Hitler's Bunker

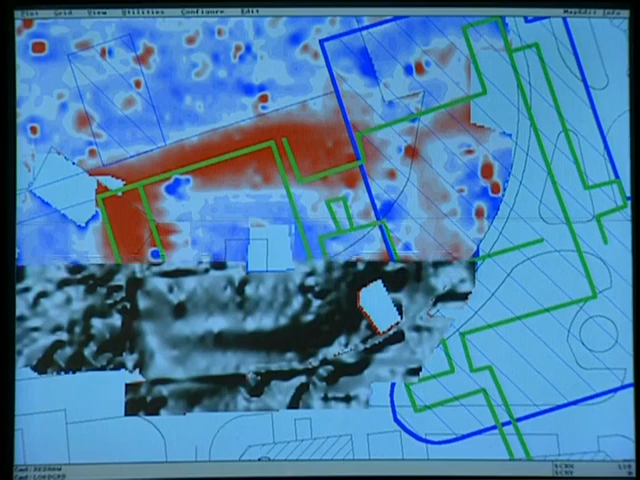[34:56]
Bit by bit, data stream by data stream, Hitler's bunker begins to emerge from the shadows of history.